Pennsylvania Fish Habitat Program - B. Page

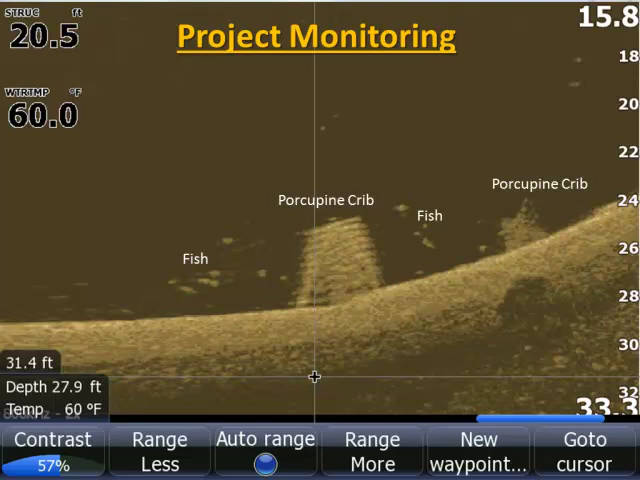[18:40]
On screen: depth 27.9 ft, water 60.0°F
We have a number of folks that kind of give us a hard time if we do a deep water site. We've got a lot of people that say, well, you thermocline and that sort of thing. And the thermocline is true in a lot of our lakes in PA. But fish aren't always in the zero to ten foot area. It doesn't stay that way all year round. And so we have a couple of deep water cribs and they hold a pile of fish.